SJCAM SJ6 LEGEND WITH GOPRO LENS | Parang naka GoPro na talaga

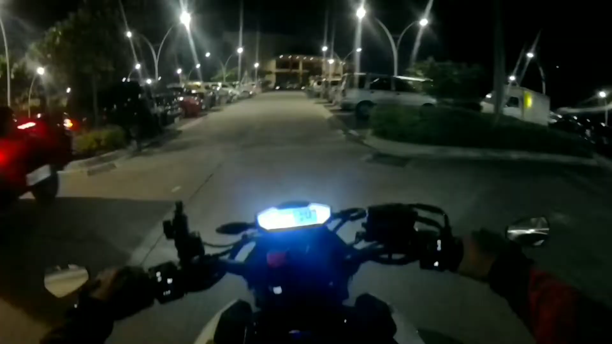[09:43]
Hanggang dito na lang yung vlog ko mga brad. Sinishare ko lang yung ano yung kung ano naging resulta ng bagong lens na ginamit ko sa aking SJ cam.